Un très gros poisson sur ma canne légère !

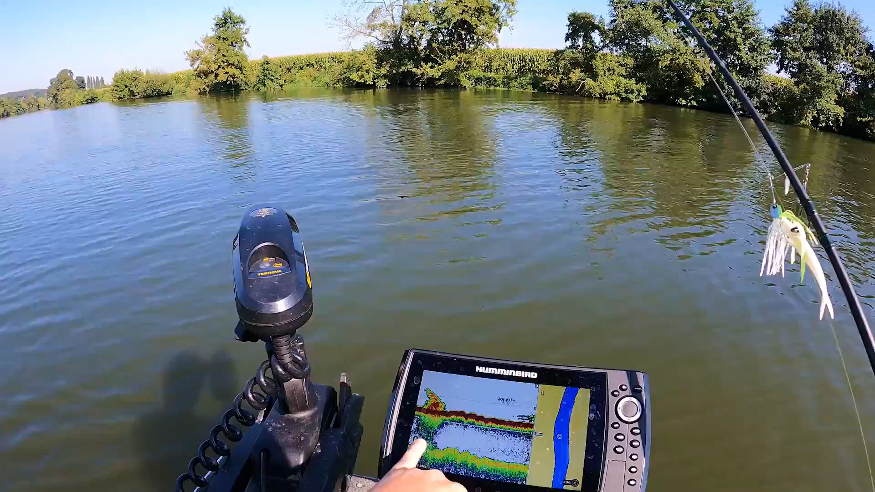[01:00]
là les amis pour commencer on attaque sur une petite zone là que je viens de trouver qui est sympa il y a un mètre cinquante de fond comme vous pouvez le voir et on voit que là il y a beaucoup d'herbiers dans l'eau donc je vais mettre un spinner donc là c'est un sv3 de chez megabas un coloris blanc jaune